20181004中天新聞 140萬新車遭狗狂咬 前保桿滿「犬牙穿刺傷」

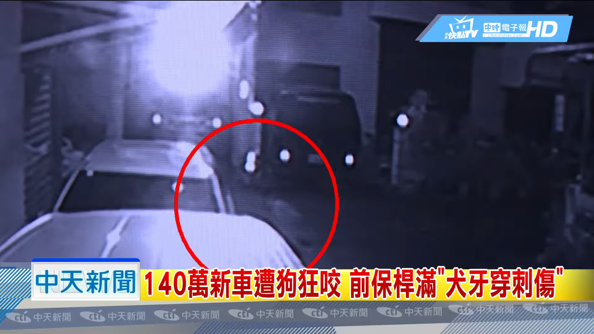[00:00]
大半夜，宜兰这处巷子里突然三只狗冲了出来，围着这台白色休旅车不断绕圈圈。其中这只黑狗对着轮胎旁的前保险杆就是一阵猛咬。